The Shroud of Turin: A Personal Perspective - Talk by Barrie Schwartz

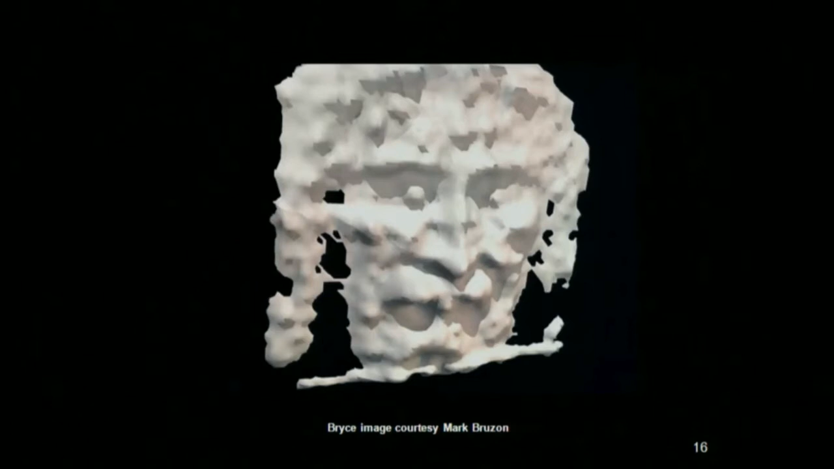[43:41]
And yet, he got the same results using a digital technique. The point that I want to make simply is, there is definitely depth or topographical information encoded into the shroud's image. And I've shown you three different techniques of visualizing it, completely different from each other. It's really there.